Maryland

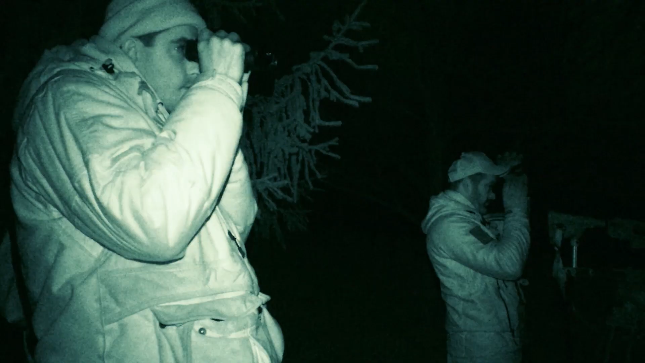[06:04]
We're going to be scanning with the scanners. And as we see the heat indexes we're going to go over to the scopes.
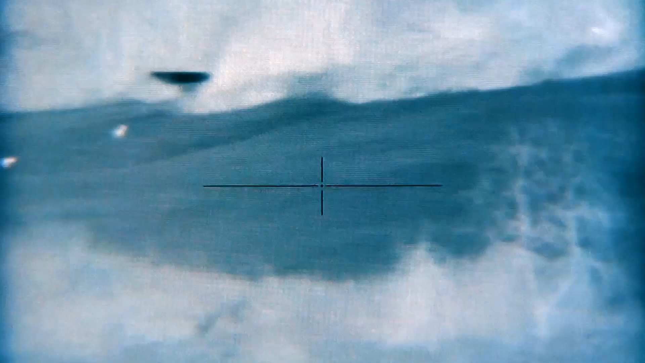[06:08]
One thing that I will say about thermal is that there is a learning curve.
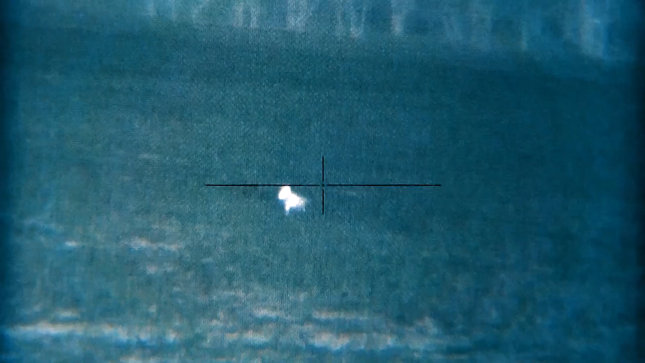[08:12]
You know you've got to get used to knowing where the front shoulder is. Knowing where the back leg is. It's different when you're hunting with lights.
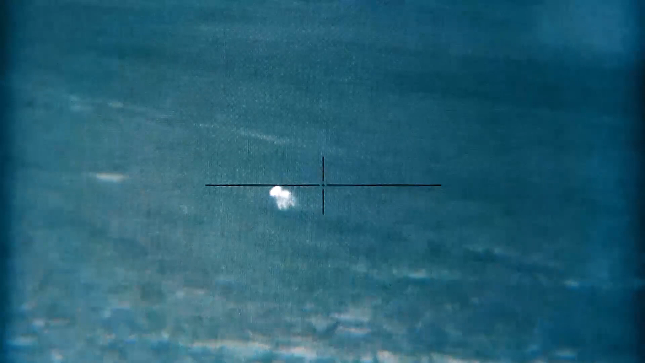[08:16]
Thermals is just like anything else. It takes a little bit of getting used to. To know where to hang on to. Where to hold to them. They'll skin out real nice. He's got a real nice tail.
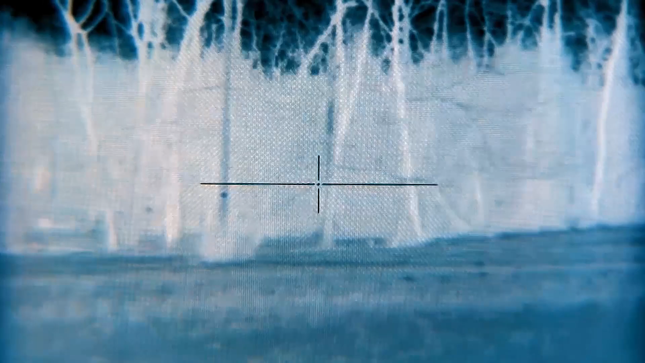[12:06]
We will be using a thermal imaging camera that was provided to us by night goggles, but we're also going to be using an IR light with a separate camera to try to give you a different perspective of what you're seeing different from the thermal imaging.
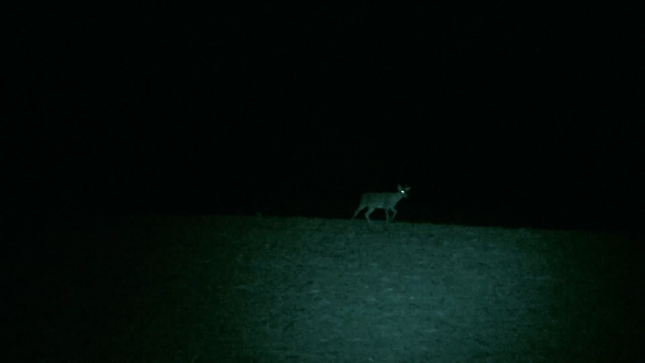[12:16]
And that IR light is not visible to the human eye.
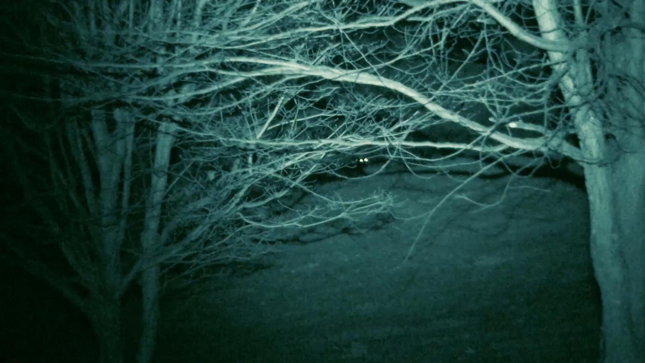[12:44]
There's something wrong in his stand. But he makes a vital mistake. He stops before he leaves. Okay, he's down.
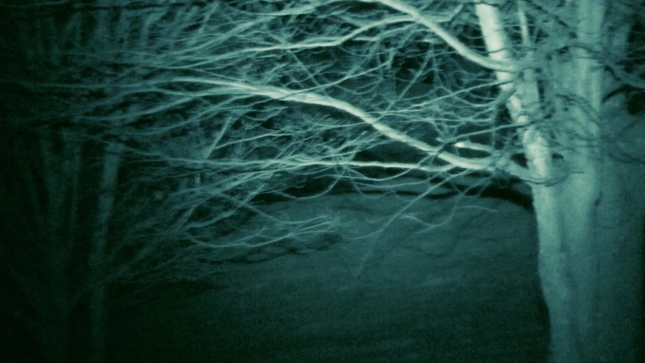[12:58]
We're early in this stand. So we keep calling. I changed the sounds up.
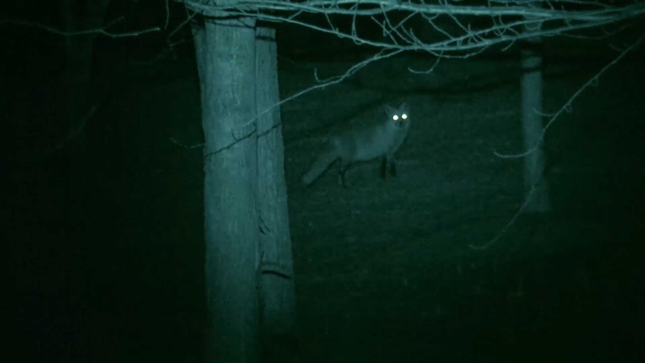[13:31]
Never did get a shot at that fox, but I'm liking what I'm seeing right now.
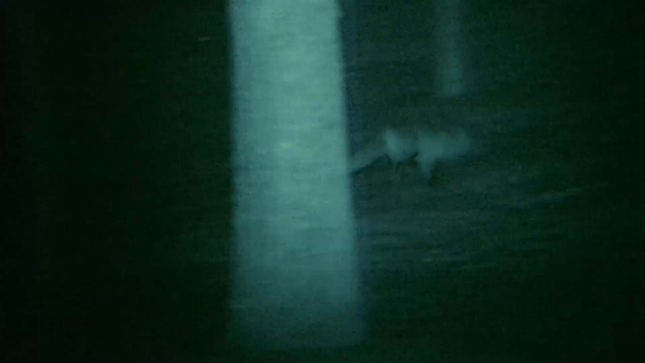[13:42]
It's obvious to me that Blake's properties are just loaded with predators. We called that perfectly.
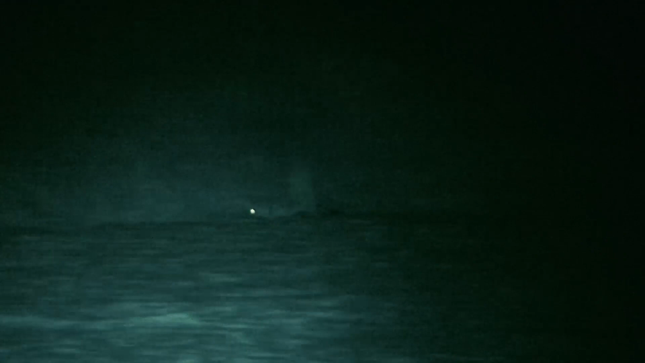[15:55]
I lost him over that little hill right there. There he is. He's behind the call.
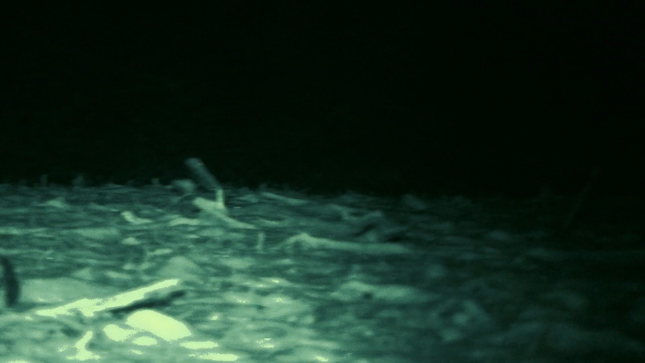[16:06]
I'm going to take him right there.